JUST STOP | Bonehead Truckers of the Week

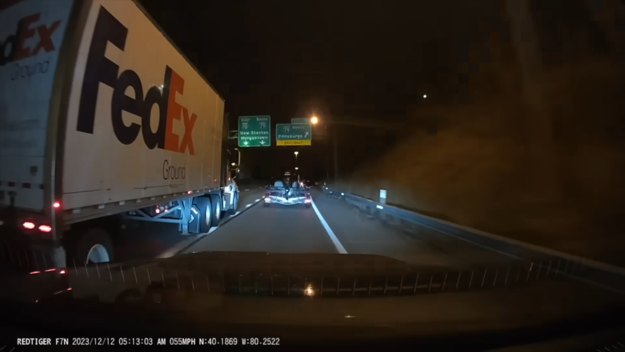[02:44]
You could have let him over there, four-wheeler. I'm just sitting there saying, you could have let him over. Gosh, why are you giving guys such a hard time?
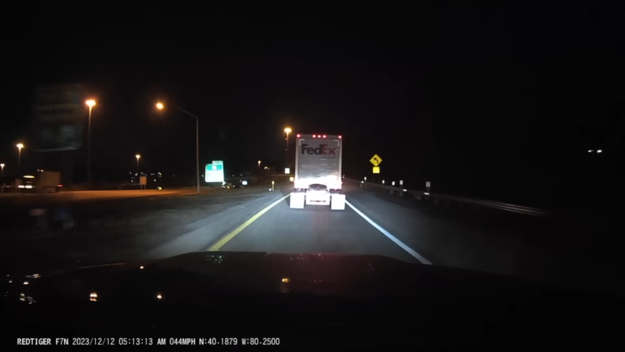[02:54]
I mean, I get it. He's FedEx to be funny. All right, we'll see him, but doggone.